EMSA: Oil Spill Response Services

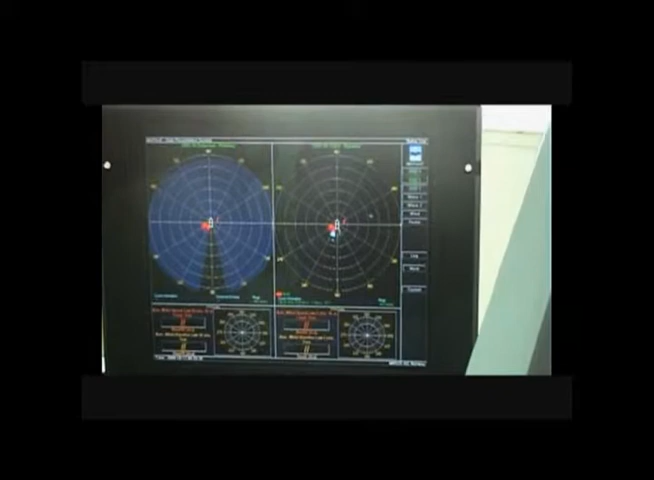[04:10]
It is also equipped with a radar-based oil slick detection system, thus allowing oil recovery operations at low visibility and at night.